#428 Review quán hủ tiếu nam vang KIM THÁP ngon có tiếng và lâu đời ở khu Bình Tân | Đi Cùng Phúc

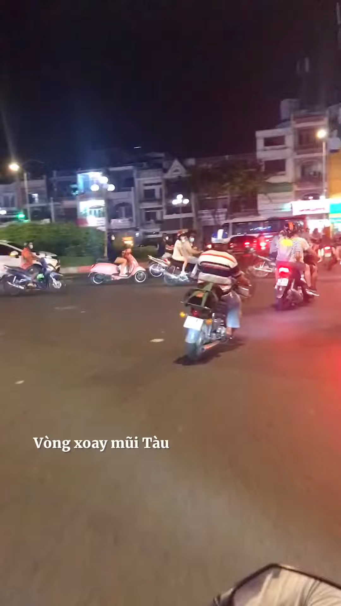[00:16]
Từ đường Hậu Giang thì Phúc chạy ra vòng xoay mũi tàu Phú Lâm ha, rẽ trái Kinh Dương Vương hướng về bến xe miền Tây, chờ 100 mét thì sẽ có quán hủ tiếu Nam Vang Kim Tháp 4 nằm tại số 224 đường Kinh Dương Vương, Phường An Lạc, Bình Tân, TP.HCM.